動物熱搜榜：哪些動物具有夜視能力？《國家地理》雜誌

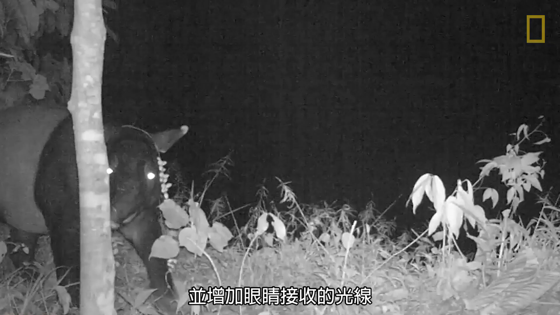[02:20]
It reflects light back into the eye, providing more light to see and therefore better eyesight in dim light.
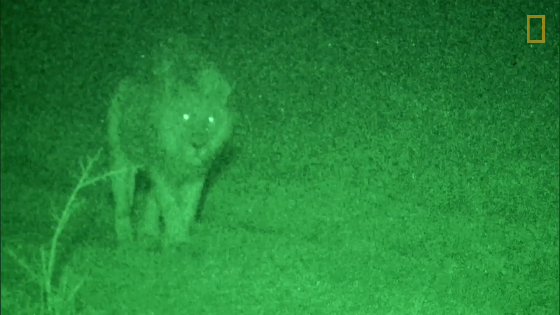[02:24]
Vision is a complicated process and one humans are still researching,
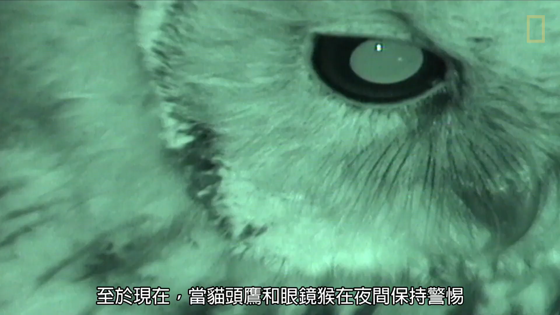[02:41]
At least for now, while animals like the owl and tarsier are alert at night, we can rest our eyes so they work best when the sun comes up.